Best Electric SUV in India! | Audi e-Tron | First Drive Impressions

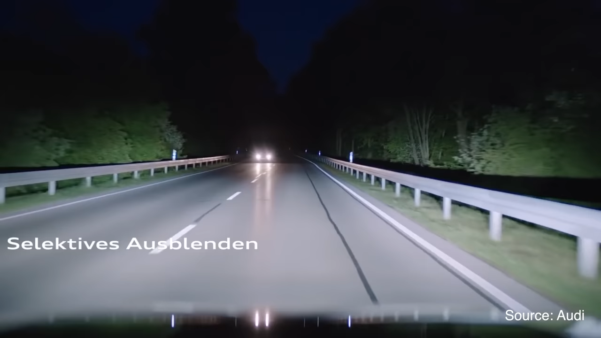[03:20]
So it has safety features too, so that the oncoming traffic is not blinded.
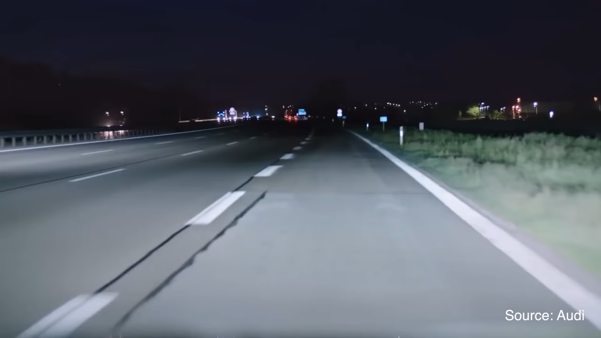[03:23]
But for your lane, for your section, it illuminates it perfectly. And you get ambient lighting.